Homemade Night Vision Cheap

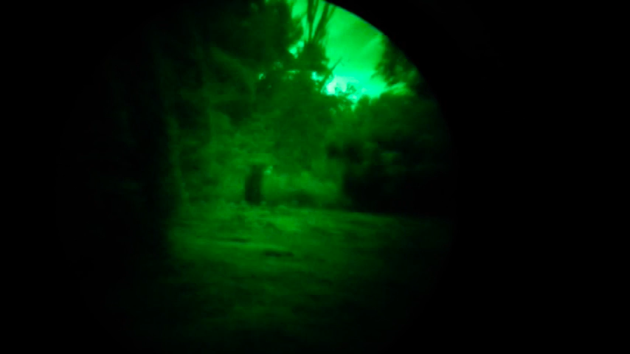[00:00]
Hey YouTube, Homestead Prepper and I just wanted to show you my homemade DIY night vision and this is completely passive there is no infrared illuminator not
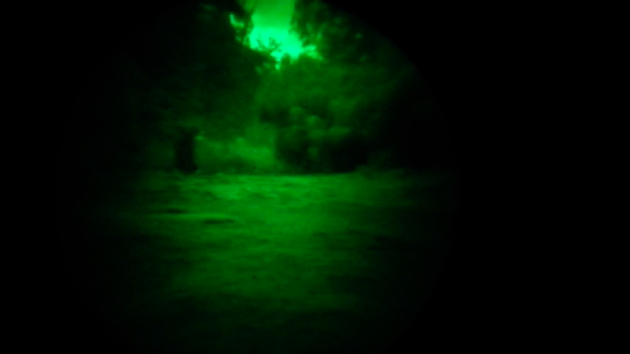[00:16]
yet anyway I'm going to be making one and
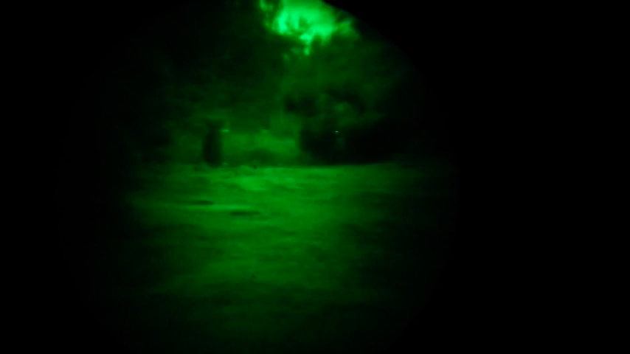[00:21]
what you're looking at is a military surplus intensifier tube has 42 lines
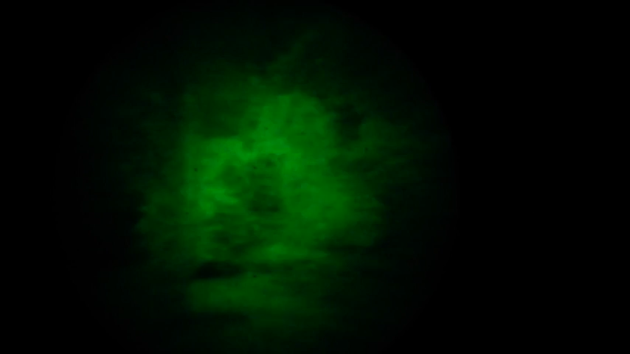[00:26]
per millimeter of resolution
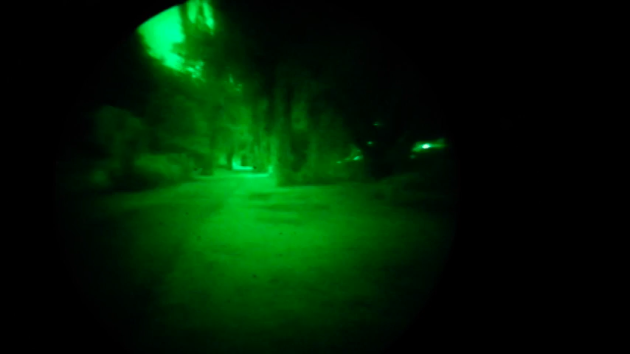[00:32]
and it has somewhere around 50,000 to 100,000 gain and
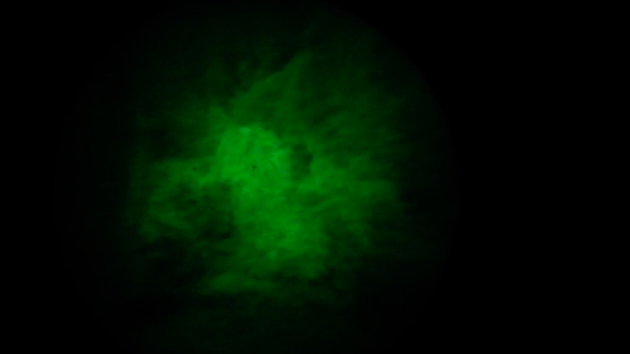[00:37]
I'm going to just turn this camera so you can see over here and I'm
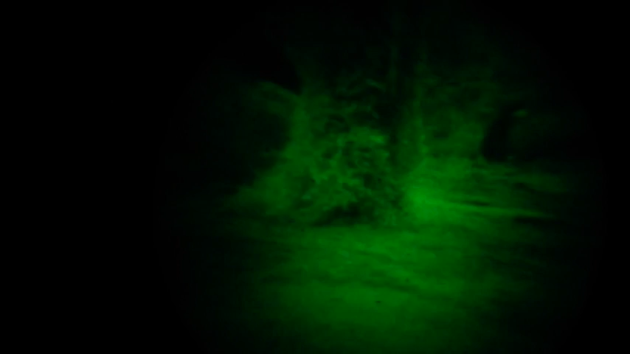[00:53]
you look through the eyepiece now I don't have the lens on it I want I just have a 1.7
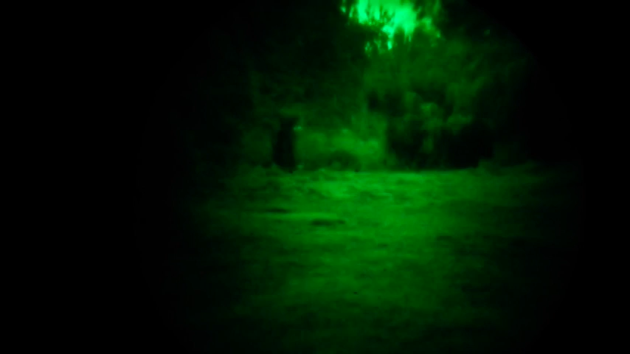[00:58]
I need to upgrade to a 1.2 or 1.4
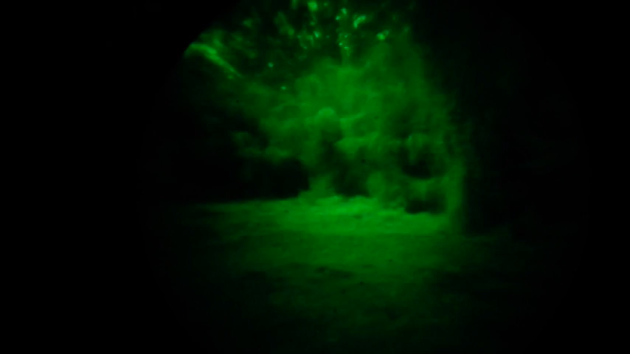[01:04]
and it's going to look even better than what you see here but I think anybody can construct one
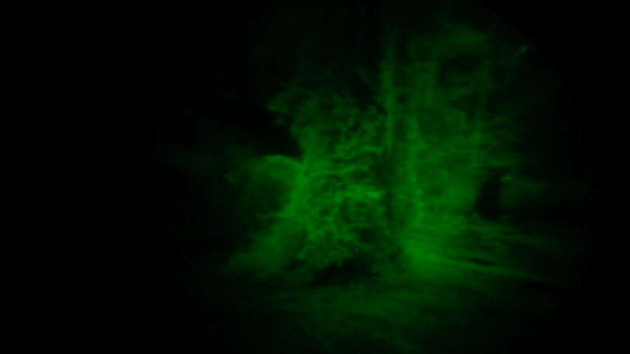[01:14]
is truly outstanding okay I'm going to see if I can do a little night driving I'm on a private road I don't recommend y'all do this you might run into
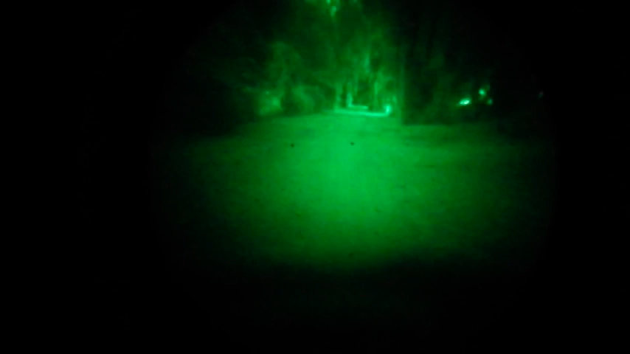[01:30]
a tree or something I'm actually having a look to the view screen on the camera here I guess I'm staying on the road
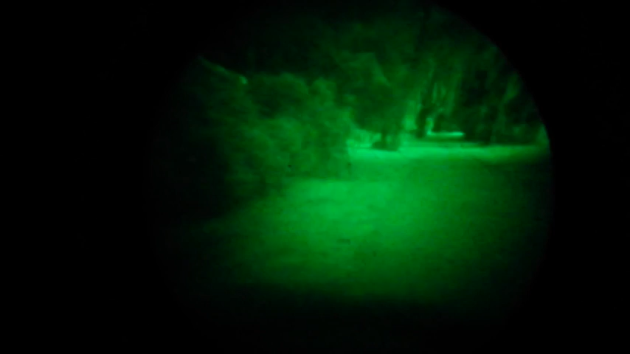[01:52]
okay well there is the house is giving off some light over here so it's getting a little brighter
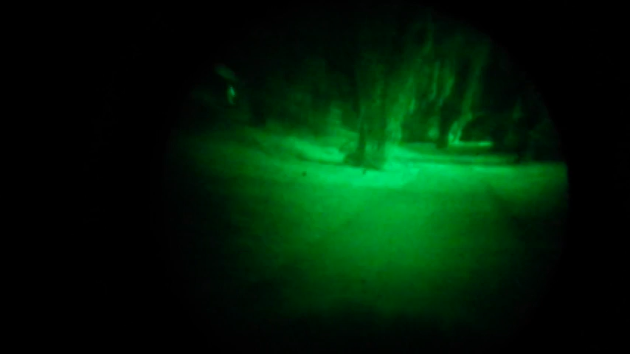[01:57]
but
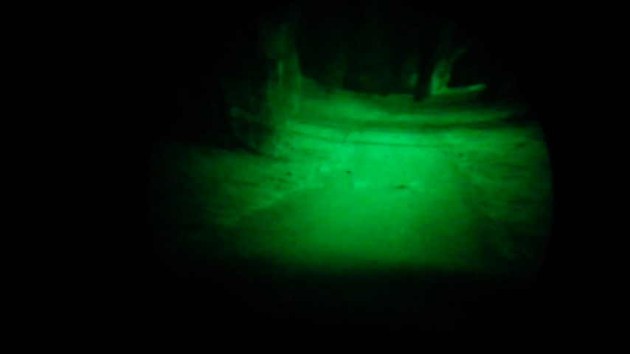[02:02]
seems to be working pretty good and what I'm going to do guys is I'm just going to turn the lights on for a
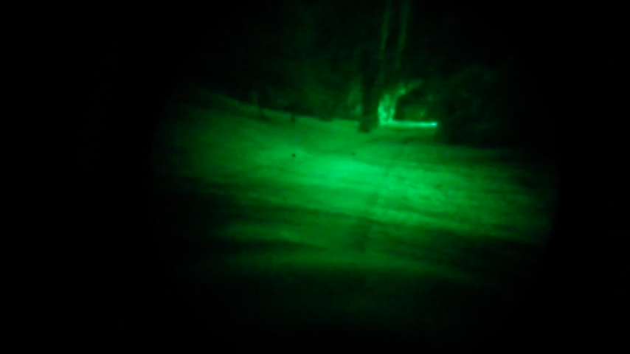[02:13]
second just so you can see wow that makes a big difference let's turn this off okay guys I'm at the end of my road if you're looking in the very center of the screen that's about 300 yards and I'm using a 50 millimeter lens
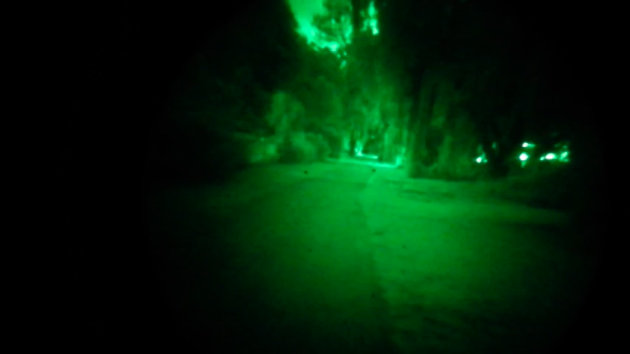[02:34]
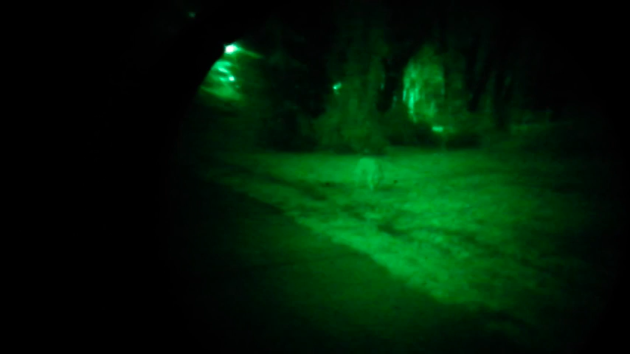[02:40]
well there's my dog she likes to play this game where she'll freeze out there because she knows I can't see her but I got the tables turned
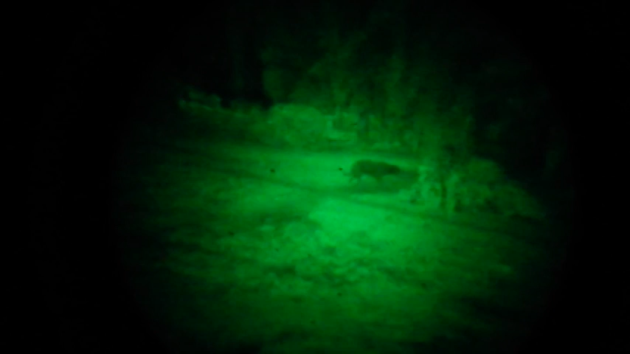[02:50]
on her tonight she has night vision
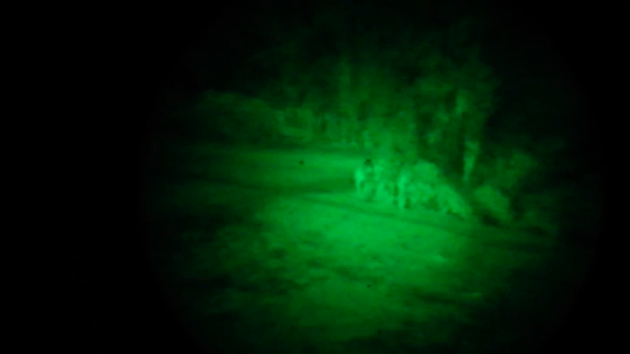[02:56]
naturally I have a form of night vision
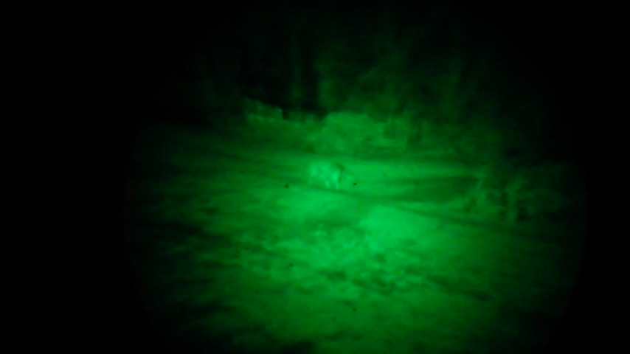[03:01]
okay guys I got a little laser here let's just see what that looks like and that's about 40 yards what I want to add to this video is that if you can afford a PBS 14 or a PSQ 20 or whatever I recommend you get the high-end stuff for the money I think you're going to have a hard time beating this thing right here
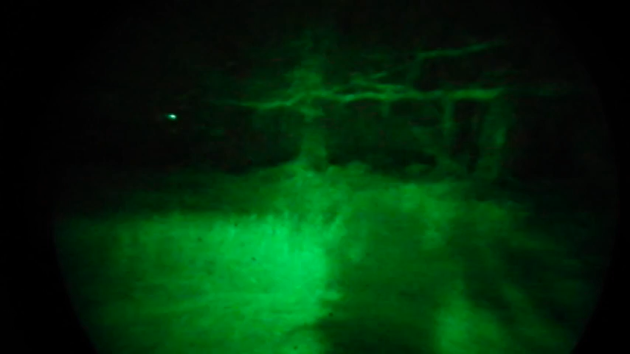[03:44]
because I think I've got less than 150 dollars into it I'd show you right now but I have just a crude battery box and I don't have a handle finish but I think this would make a very nice supplement at your retreat if you had observation posts you can have these mounted on tripods and it would give you some good quality night vision and it would be a whole lot less expensive than equipping everybody with PBS 14
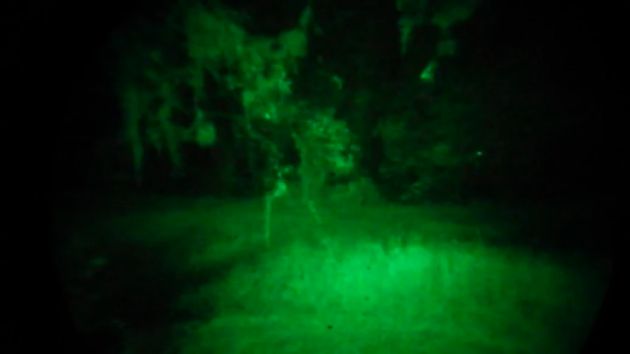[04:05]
and a lot of people I think are going to look at that twenty six hundred twenty seven hundred dollar three thousand dollar price tag for that high-end night vision and they're just going to say I can't afford it I got a roof leak I got car troubles kidneys braces the list goes on and on and on but this right here is going to give you the ability
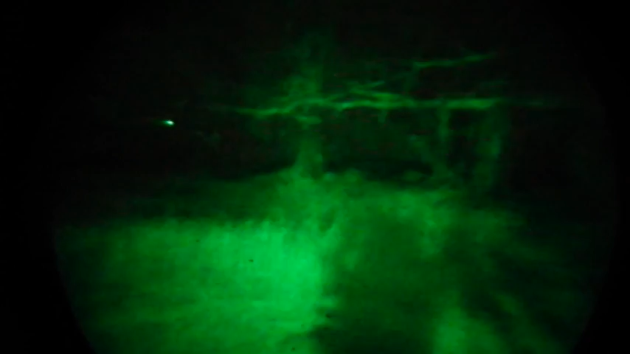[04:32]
to have night vision for very low cost and I feel it's very good quality the intensifier tube comes out of a British tank and the thing is built very substantially like a tank it's just a little heavy but I'm working on a way to I won't be able to mount this to my helmet but I
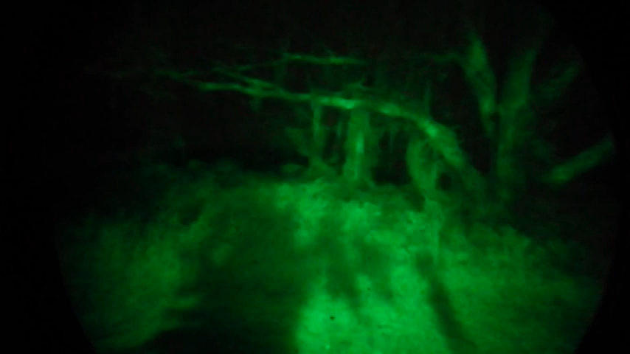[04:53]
probably could mount a smartphone to my helmet and